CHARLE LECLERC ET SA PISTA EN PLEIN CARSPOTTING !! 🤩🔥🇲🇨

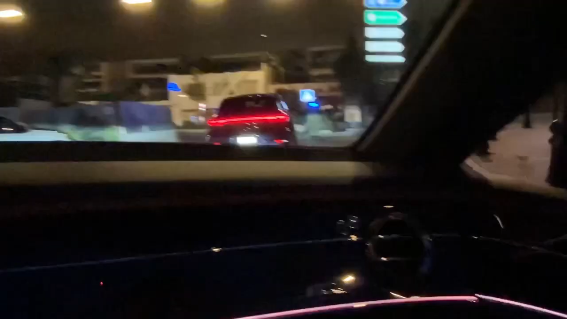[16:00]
où t'es une biche qui passe devant. C'est un ça. Lapin. Un lapin.